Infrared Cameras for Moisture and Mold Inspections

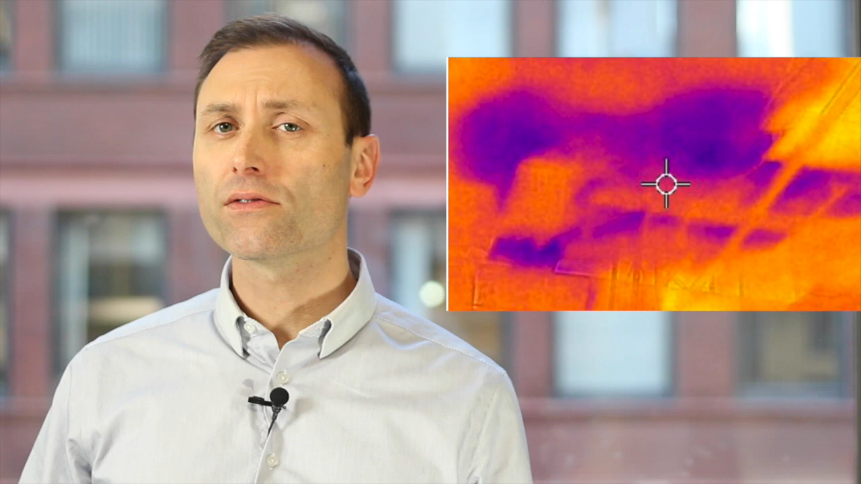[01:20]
The wet spot is typically colder than the surrounding dry surfaces because of evaporative cooling. The same effect you get when you perspire. However there are times when that wet spot can be warm.
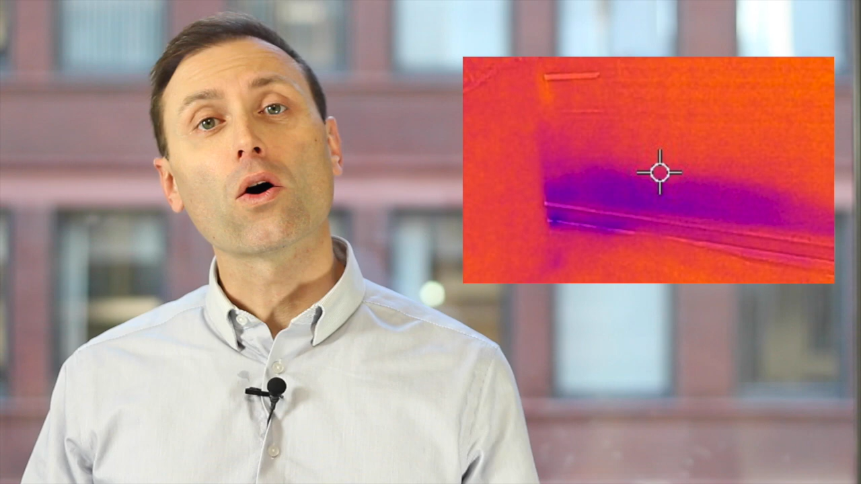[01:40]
So really you're looking for any temperature anomalies with the camera. If you find an anomaly such as a cold spot does that mean it's wet and moldy? Not necessarily. A wall can be cold due to a lack of insulation in one spot. All temperature anomalies need to be checked with the moisture meter. So an infrared camera together with a moisture meter is a powerful combination.
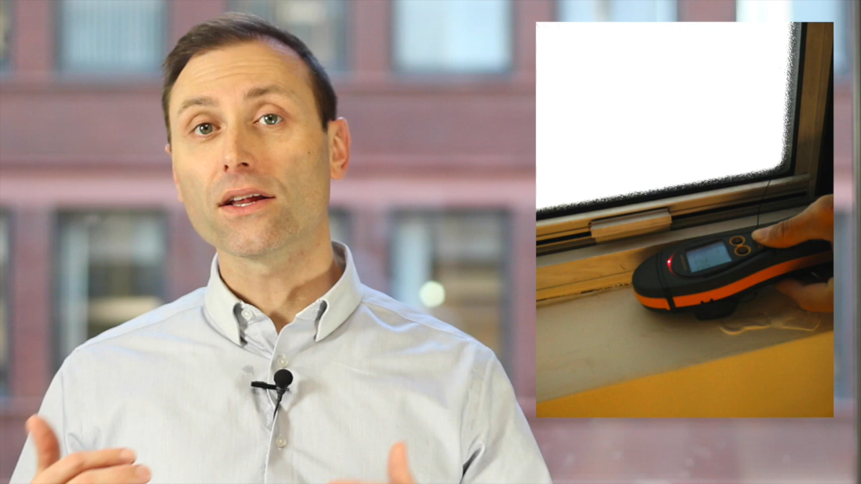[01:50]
Before you go out and inspect buildings with a new infrared camera you'll want to get some basic training. You'll need to learn about the camera's emissivity setting.
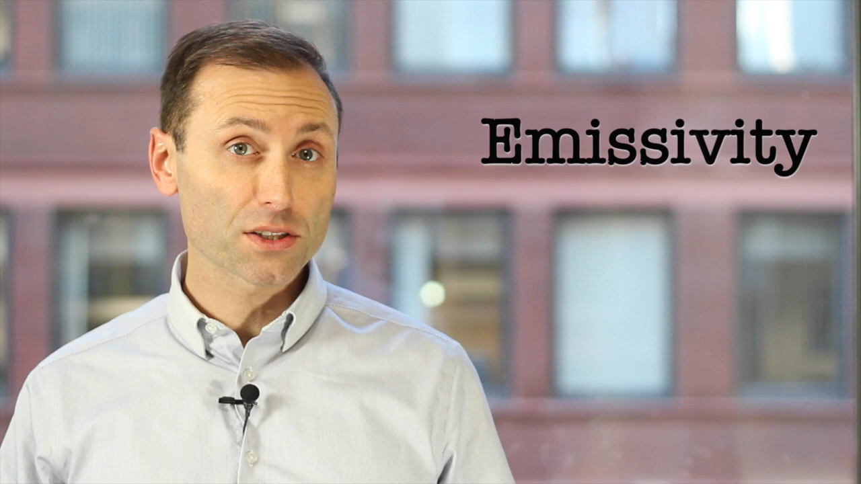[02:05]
Some surfaces like polished metal will reflect infrared waves which may confuse the untrained eye.
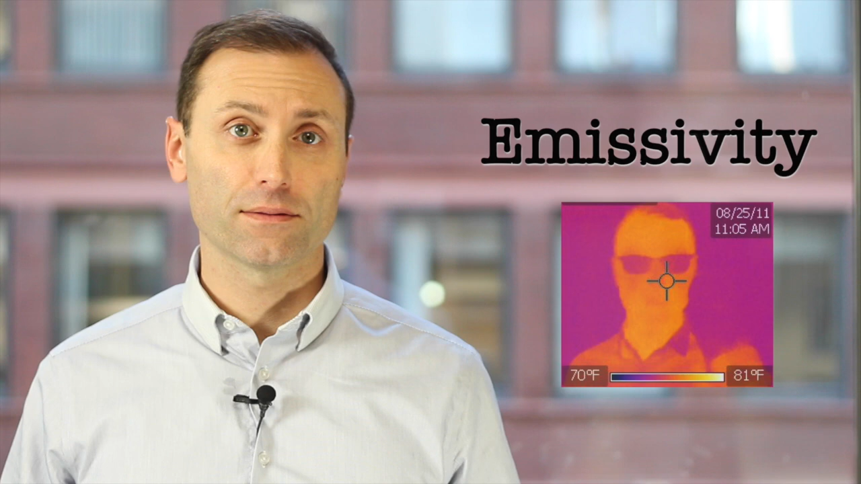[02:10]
On screen: scale top 81°F, scale bottom 70°F
In your training you'll also learn that infrared cameras can't see through walls even